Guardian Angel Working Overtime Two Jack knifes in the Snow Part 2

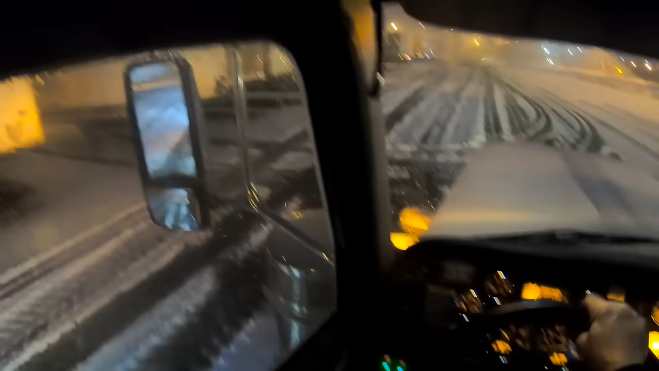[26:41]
the second truck that we got that was almost in the creek, Jack knocked in the creek. We had to cage the brakes, and then we followed him up to the drop lot so we could take the caging bolts out.
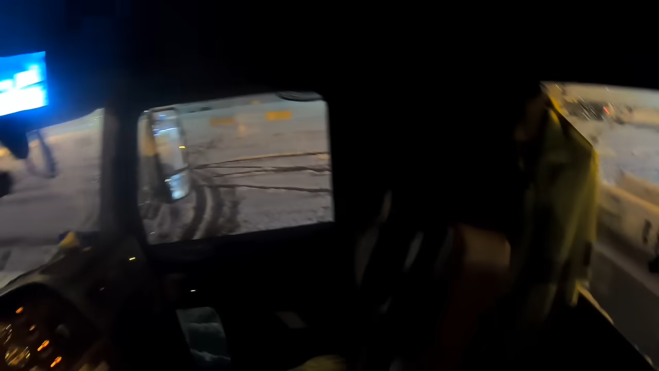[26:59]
And it's a good thing we stayed with him because he's stuck in their lot and can't move. We're going to have to winch him back into the
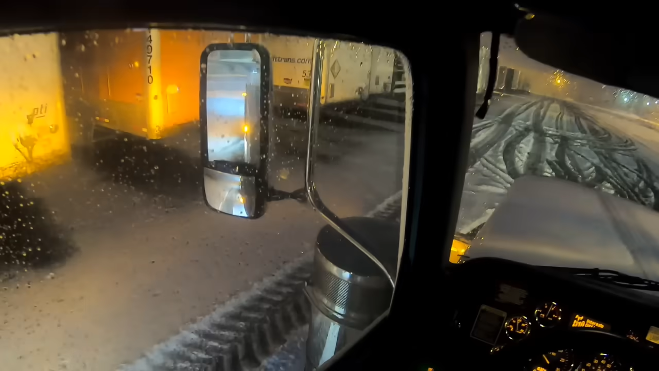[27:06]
parking spot where he needs to go.
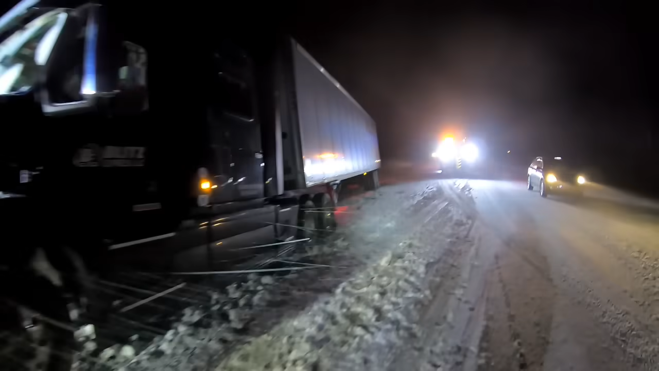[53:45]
Yeah. Let me go a little more. Yep, we're good.